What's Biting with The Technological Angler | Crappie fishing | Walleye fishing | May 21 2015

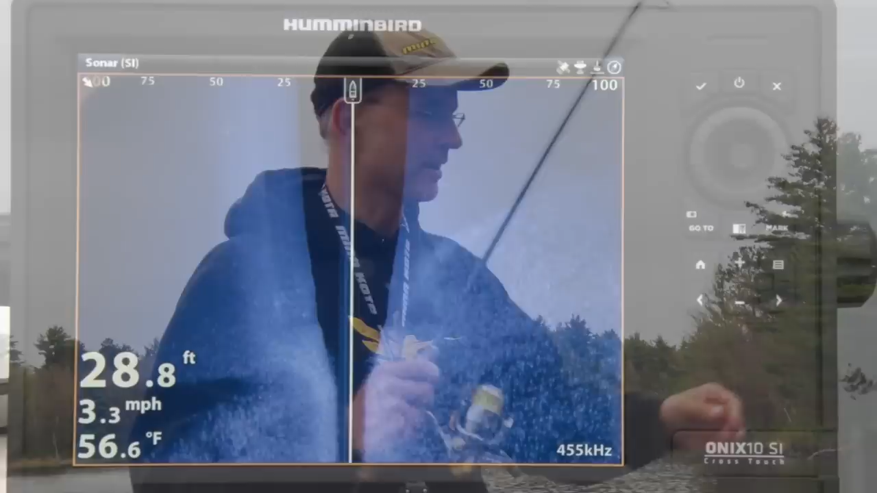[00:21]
On screen: depth 28.8 ft, water 56.6°F, speed 3.3 mph
a nice one, today we're experiencing water temperature in the upper 50s.